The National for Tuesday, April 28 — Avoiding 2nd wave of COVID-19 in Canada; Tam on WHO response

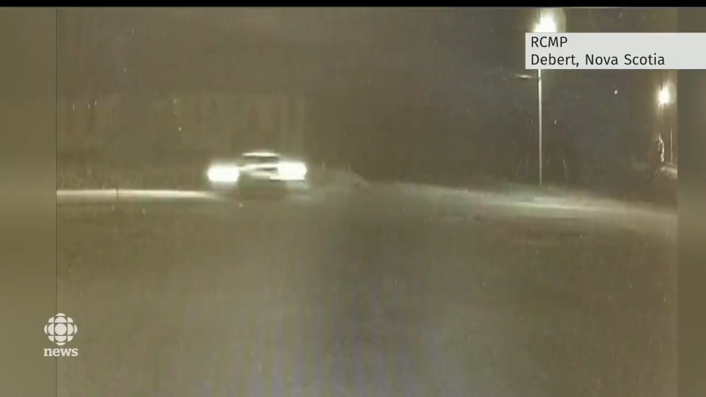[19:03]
It's dark and grainy, but police say this photo shows the gunman Gabriel Wartman arriving at an industrial area late Saturday evening.